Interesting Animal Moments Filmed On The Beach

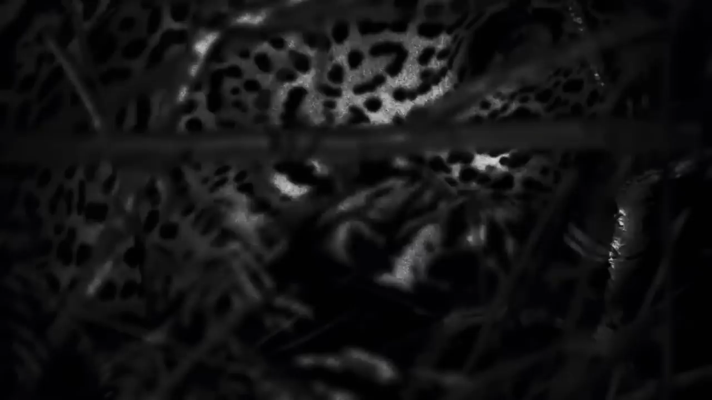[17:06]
To better understand this phenomenon, the filmmaker teams up with a local biologist named Luis Ferenzka, who has been studying the relationship between sea turtles and jaguars.
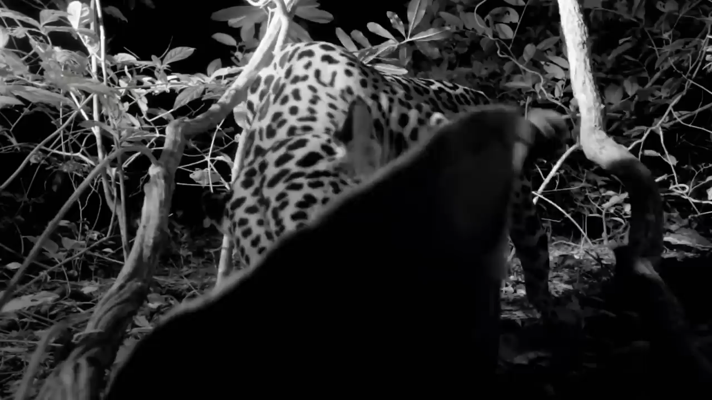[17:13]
Their camera traps show two different male pumas visiting the same sea turtle carcass, which is even more peculiar.
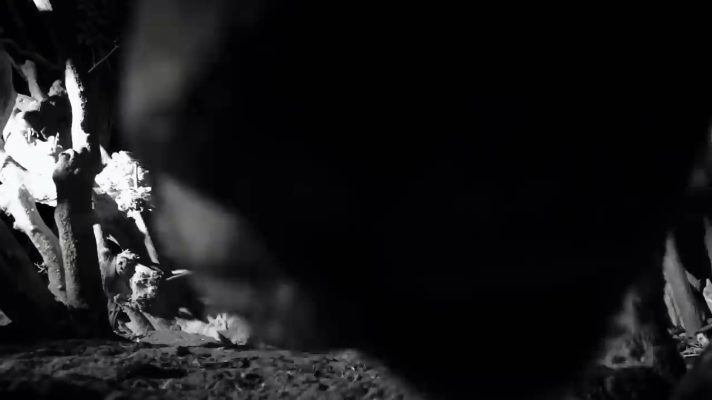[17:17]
It's astounding to consider that a jaguar and two pumas each consumed one sea turtle in less than 12 hours.